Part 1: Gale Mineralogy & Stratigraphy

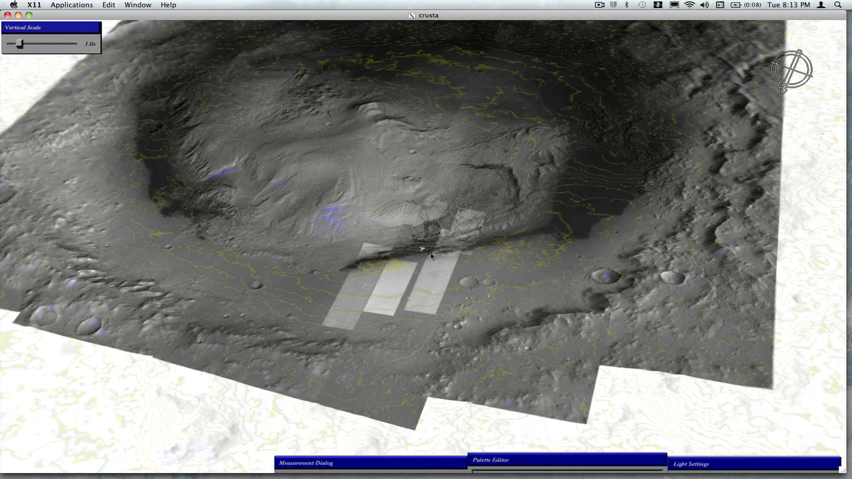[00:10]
So this is Gale Crater in the Mound, and the landing ellipse is in the flat area in the foreground. North is obliquely down and to the left. So one of the key targets in terms of mineralogy are clay minerals,
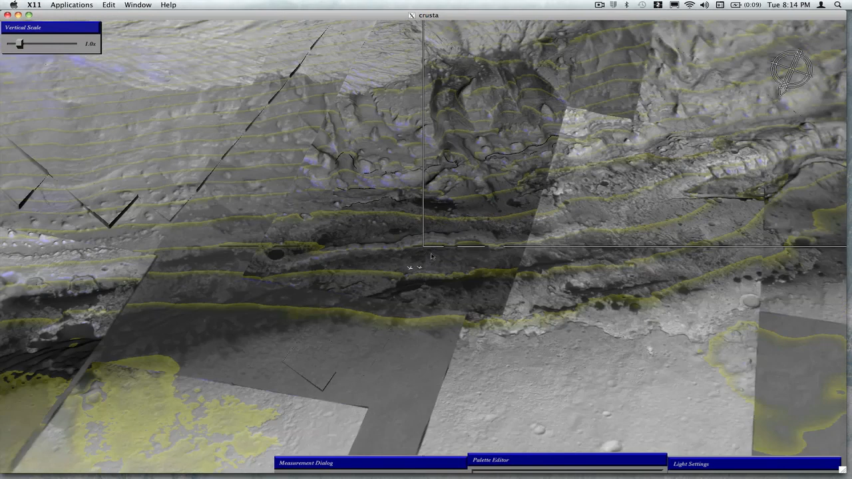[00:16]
and mixed clay minerals and sulfates is detected from orbit. So this is an area that's just at the boundary of the ellipse where we'll look at that. The yellow lines represent 100-meter contours, and the distance between these two little white spots is 200 meters for scale.
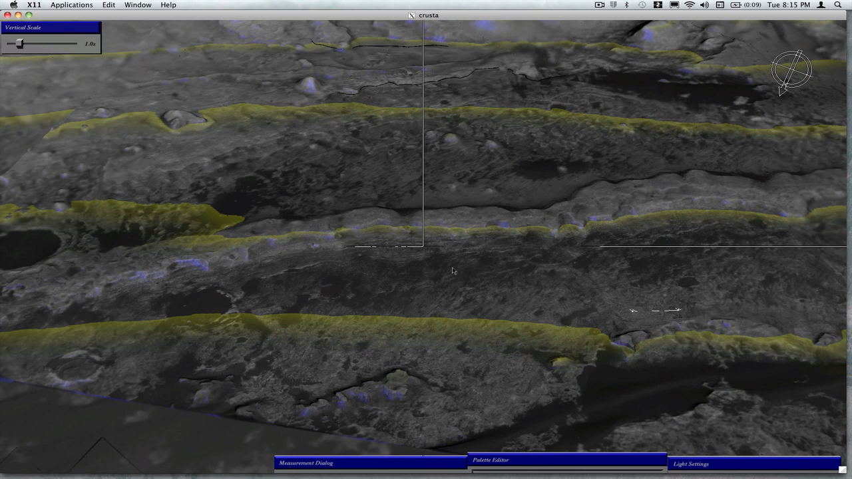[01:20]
possible before MSL launches. So I'm going to zoom into the area here, and one of the things that you can see,
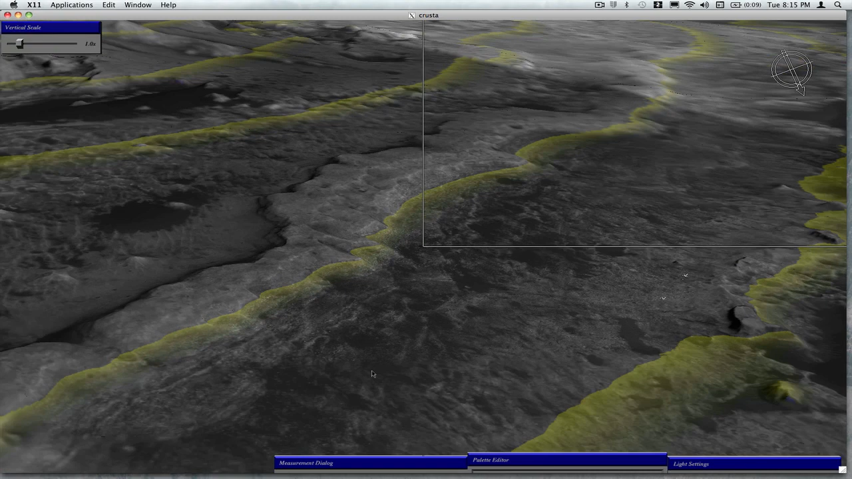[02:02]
at the stratigraphic variations here. So if we move down the ridge, there are areas that have significantly less lamination, or less significant layering. So I'm going to turn off the contour intervals here so you can see the layering better.
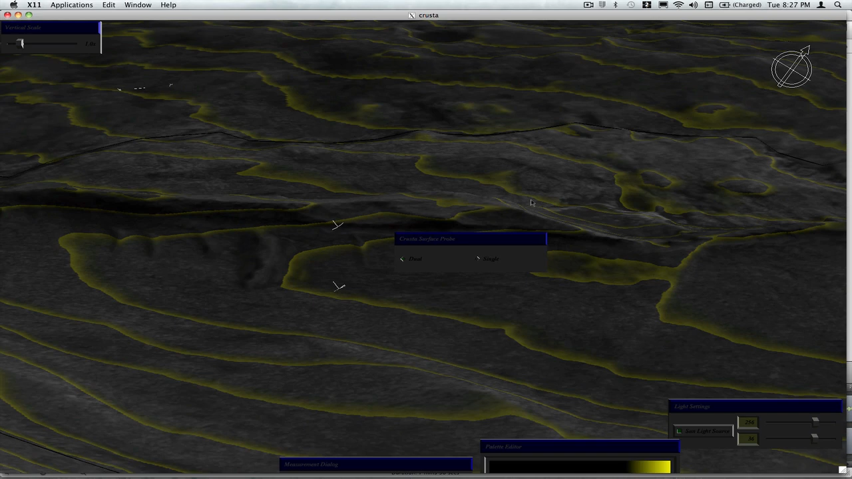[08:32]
So if we look at this, there's a distinctive zone in here that does not parallel the contours,
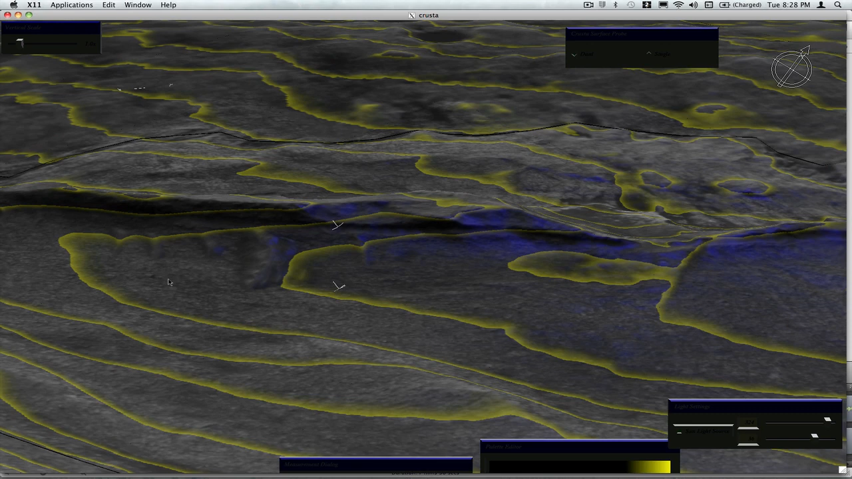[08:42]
and that's in contrast to at least some of the contacts. And then if you look at how it changes at the south end of this trough, it's very difficult to see how it connects into the stratigraphy in the lower mount. So this black line running through here with now the blue points on it, that represents a bench that I interpret as being stratigraphic layer.
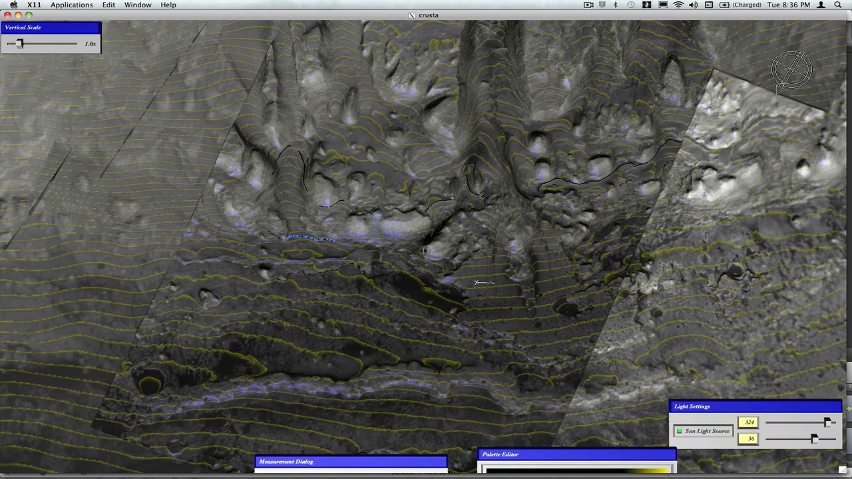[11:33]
actually extends down into about this level near the canyon mouth. So if we zoom in to that area here, you can see that there's actually very little in the way of exposed layering. So these steep slopes are the continuation of the layers we see in the other area, and these mapped lines further up are the ones that are stratigraphically significantly higher.
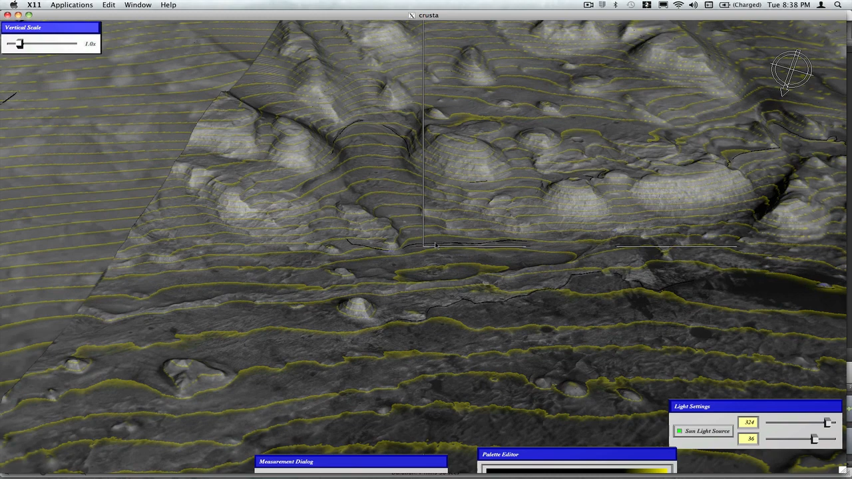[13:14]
So this is interesting in terms of traverses because, unfortunately, in the canyon over here, this bench that's mapped in the middle,
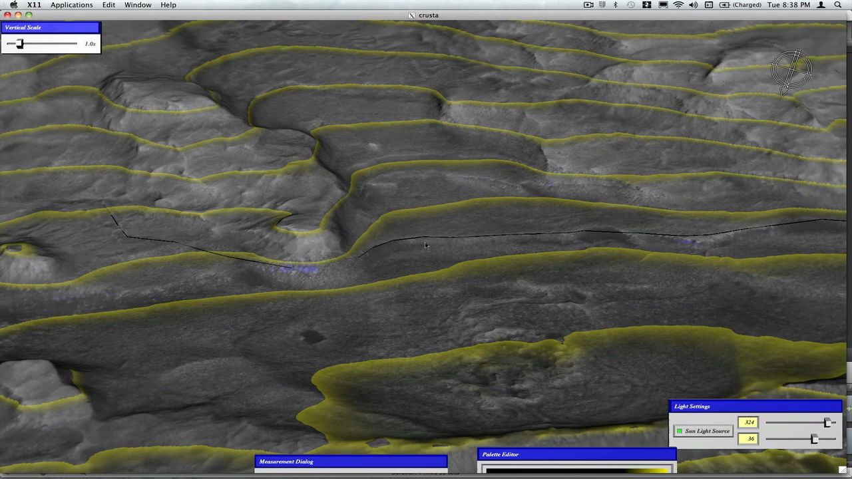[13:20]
our traversability analysis suggests that it is probably everywhere too steep for MSL to be likely to climb.
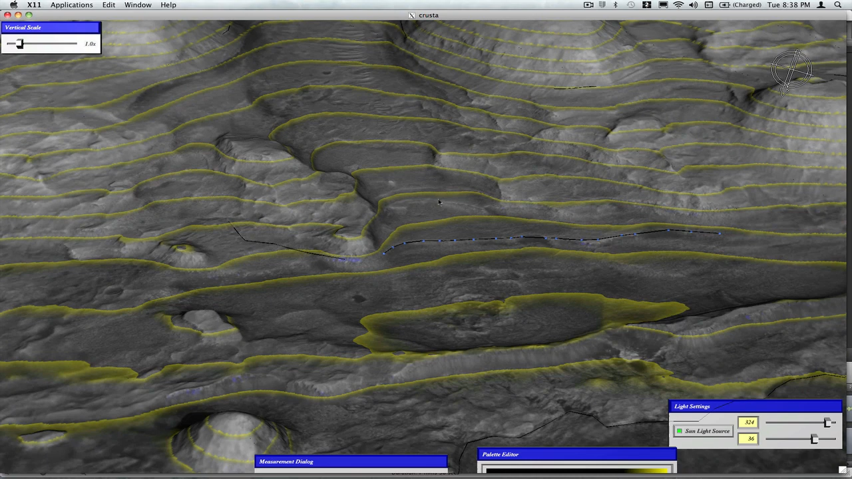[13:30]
So we may not be able to access the stratigraphy through this point here.
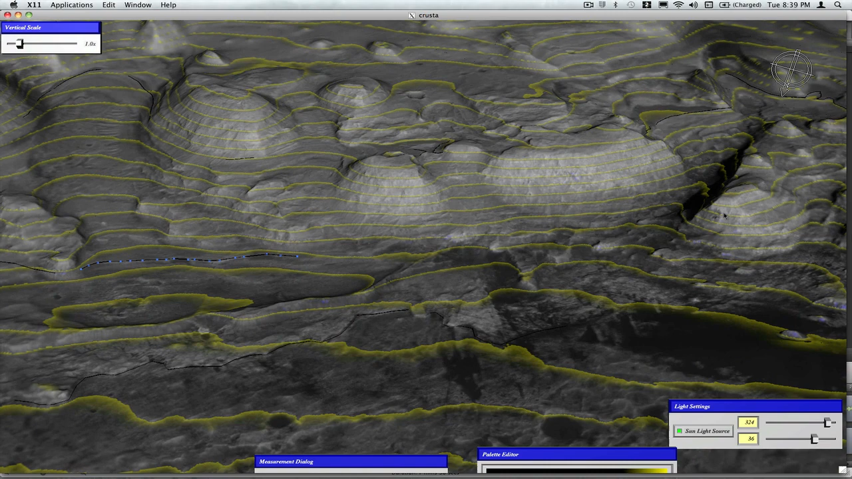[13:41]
That leads to the suggestion that we could possibly look at that stratigraphy to the south in this zone over here.
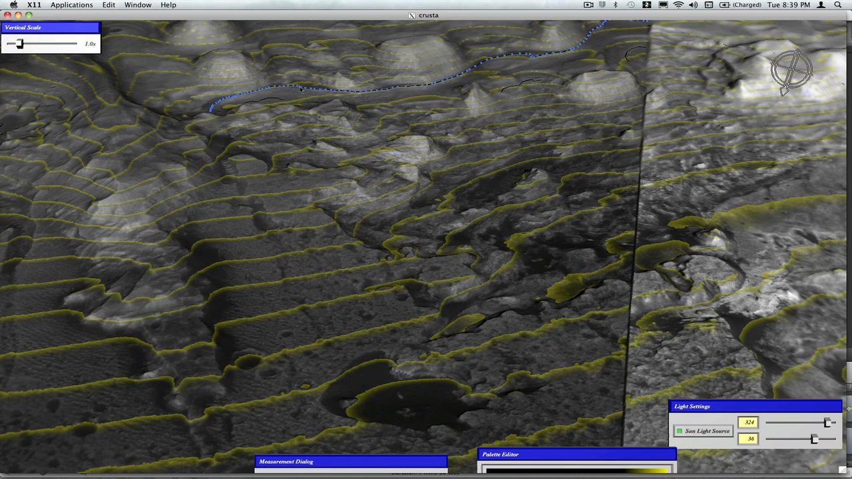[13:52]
And again, this bed right here is the same upper mapped bed. And again, in this zone here,
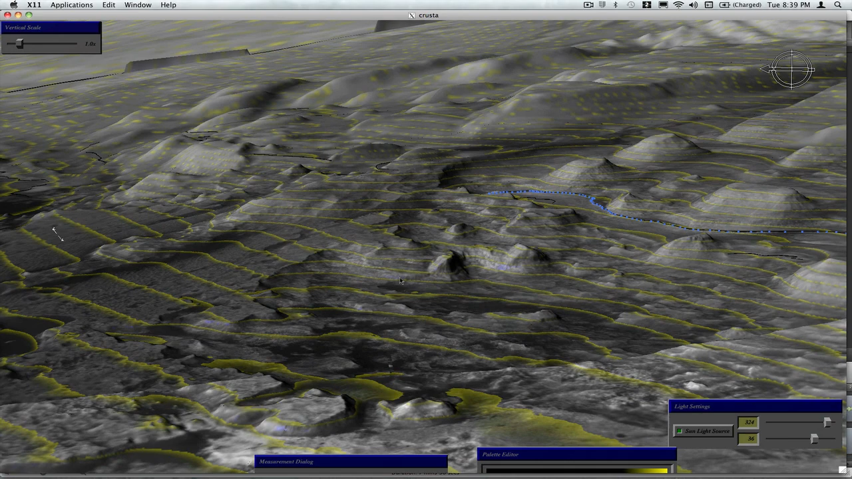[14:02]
there are certainly areas with layering, but the stratigraphic expression is not quite as good.
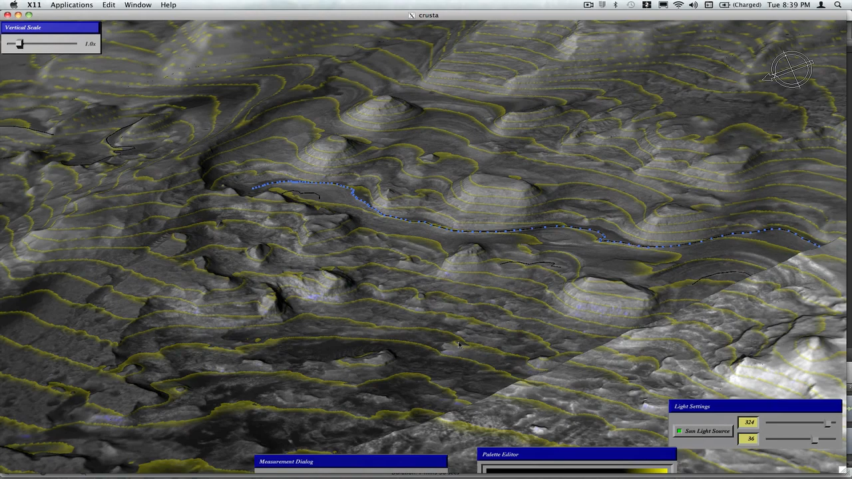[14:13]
So let me get rid of the contours just so we can see that expression better.
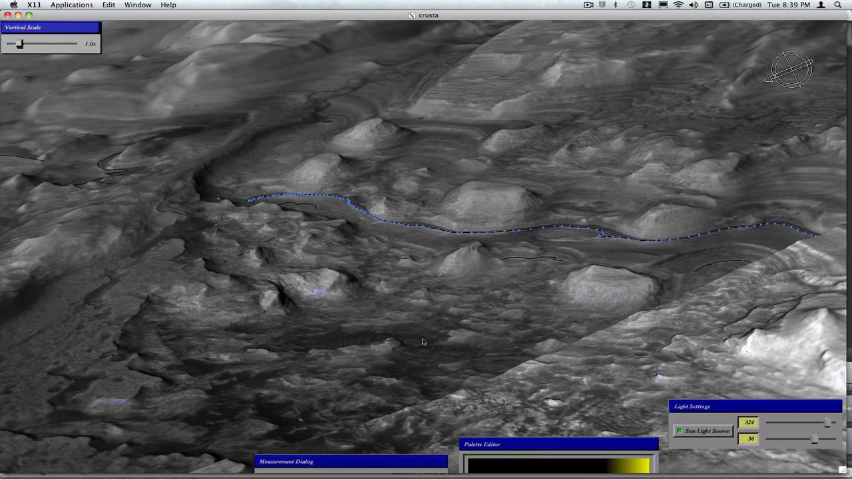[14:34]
the terrain lower down tends to be slightly more irregular.
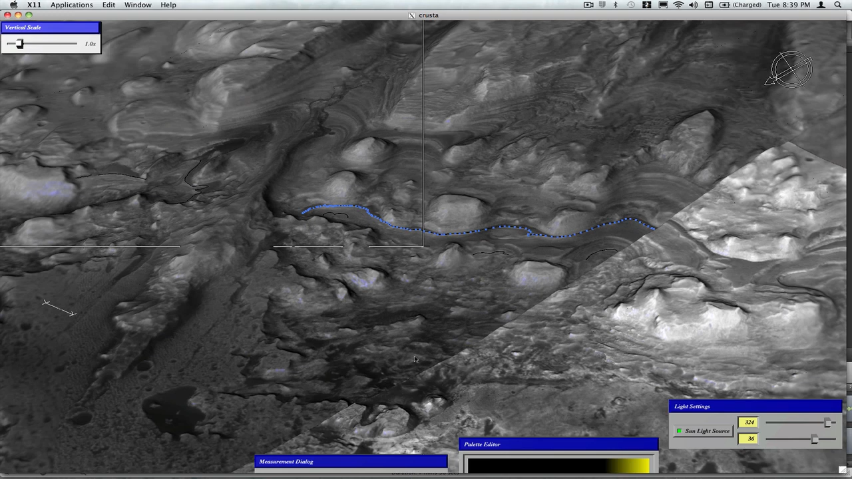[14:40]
So one of the things about planning a traverse, if we do choose gale, will be a lot of detailed work tracing these layers laterally.